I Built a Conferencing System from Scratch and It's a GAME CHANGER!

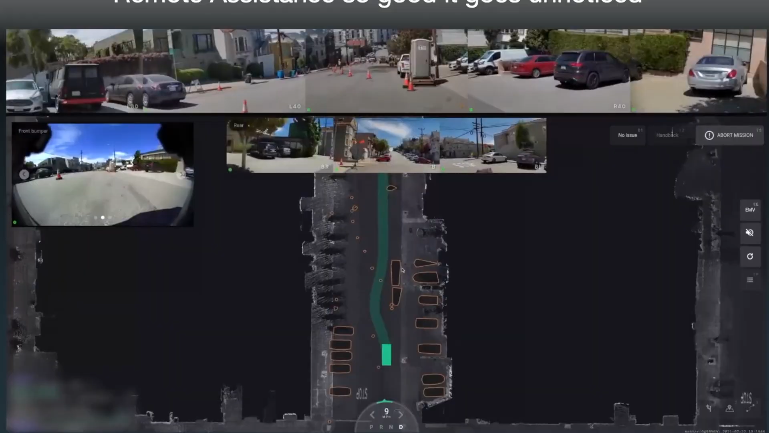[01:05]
So Teleassist is this system that allows a human to intervene in some scenarios to assist the vehicle with some complex maneuvers.